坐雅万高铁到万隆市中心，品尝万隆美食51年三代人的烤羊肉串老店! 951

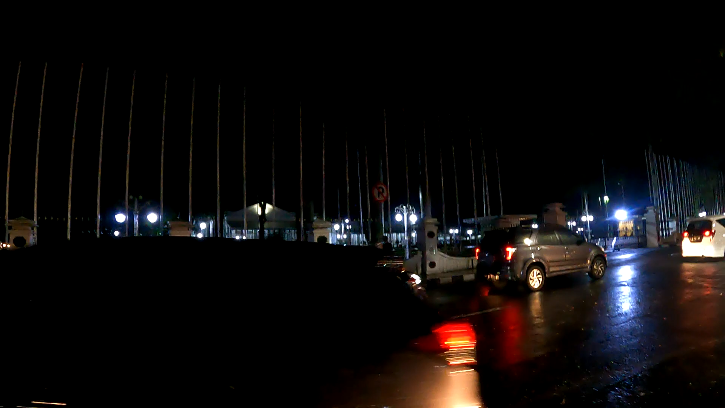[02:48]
看这个大树，这个晚上灯光看不清楚啊。